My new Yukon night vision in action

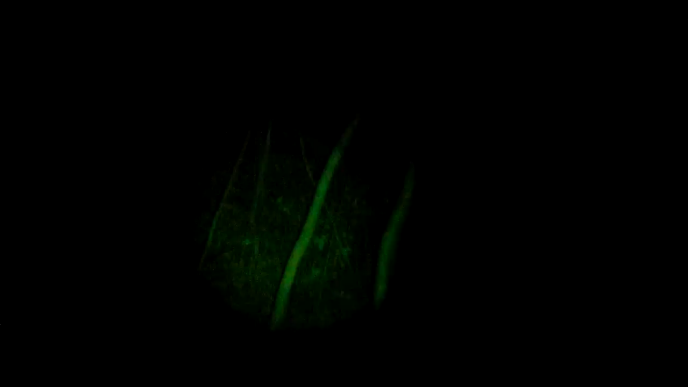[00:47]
that's pretty awesome
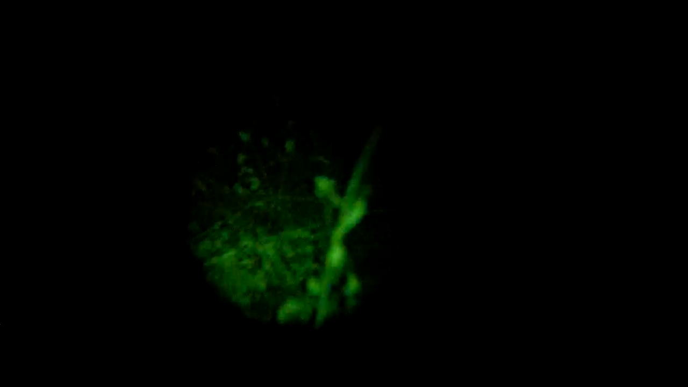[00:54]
it's amazing what what you can see and how clear it is I can't see it good enough to focus this is a four power
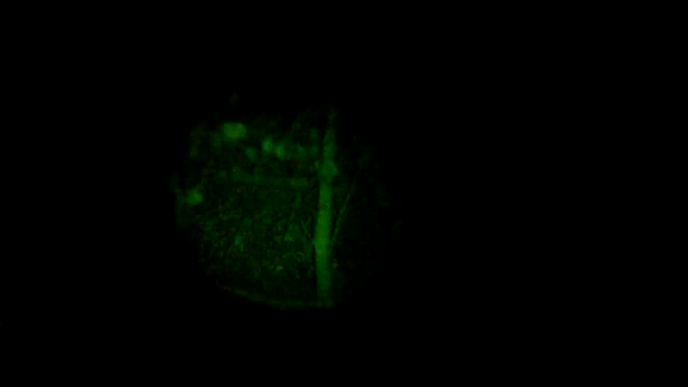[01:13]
scope so you're supposed to you got to focus it as you change distances so some of
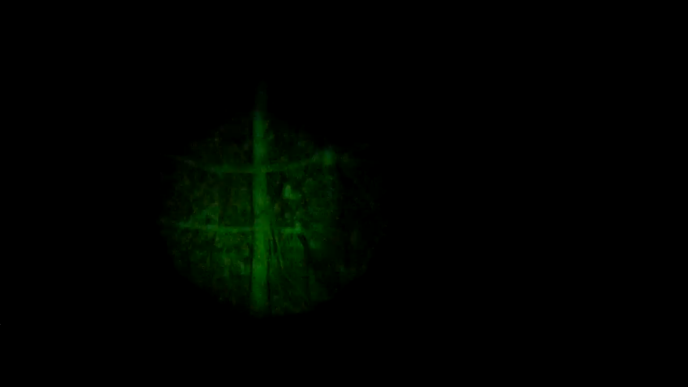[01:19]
this may be blurry and if it is I'm sorry I just can't see it good enough to
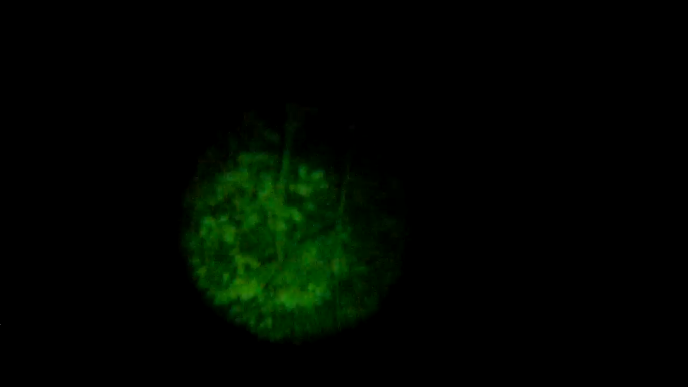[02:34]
night vision I know and I apologize for that but just to give you an idea
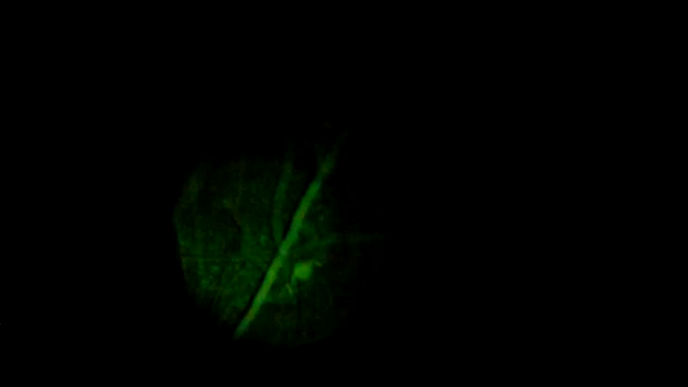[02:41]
that for 150 bucks you can get some entry-level night vision
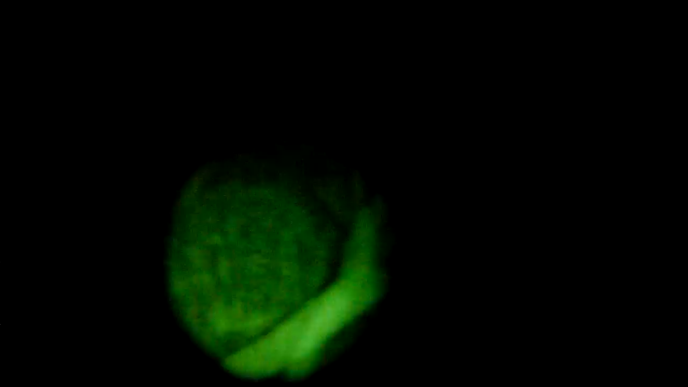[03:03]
know shit hit the fan you're guarding your house at night
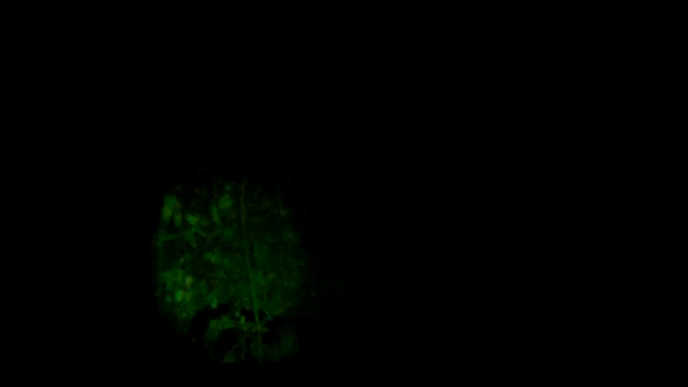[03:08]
yeah it's not thermal and it's not generation 3 but
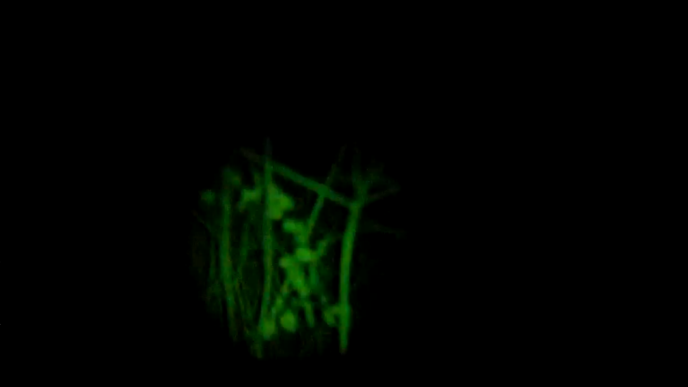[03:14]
it's better than nothing so better than than that
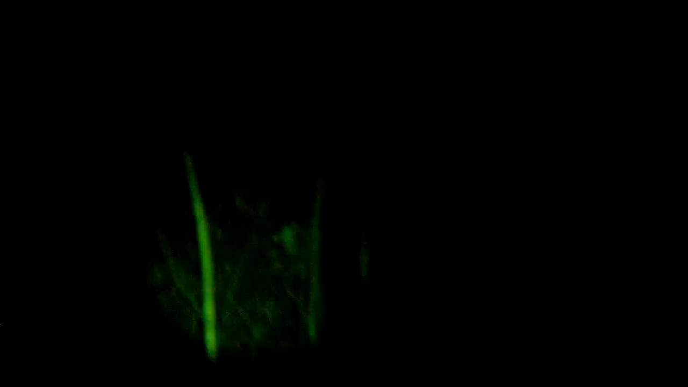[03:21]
that's what you'd normally be looking at